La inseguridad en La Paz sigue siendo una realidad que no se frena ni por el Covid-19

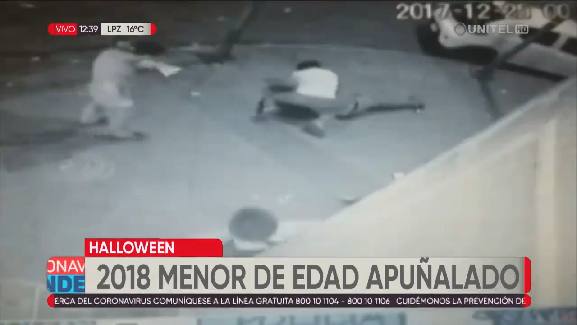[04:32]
Joseph Morales, de 18 años, era asesinado por un menor de edad, quien lo acuchilló. La familia de la víctima aún busca que el asesino sea enviado a la cárcel.